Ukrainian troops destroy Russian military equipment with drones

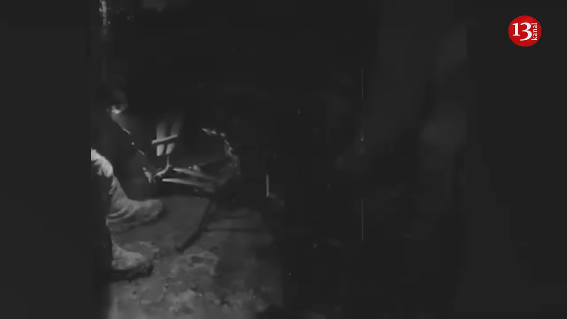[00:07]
Ukrainian Armed Forces Destroy Equipment of Russians with Drones Ukrainian Defense Forces use drones to attack Russian equipment.
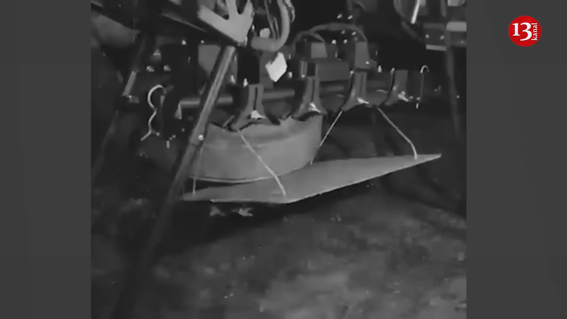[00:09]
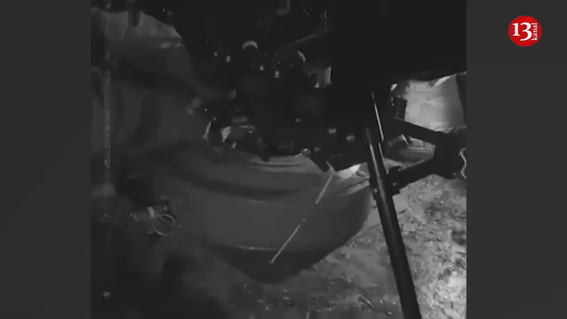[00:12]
The process of destroying enemy tanks and bunkers has been
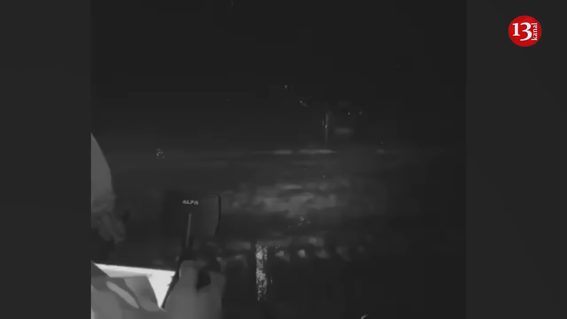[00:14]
captured on video according to the ground forces of the armed forces of Ukraine.
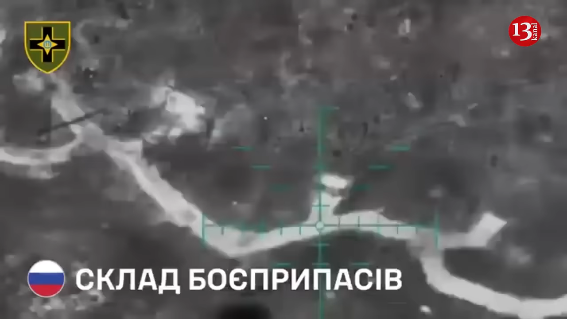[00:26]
The video shows Ukrainian soldiers attacking Russian positions, their tanks, ammunition depots and other equipment.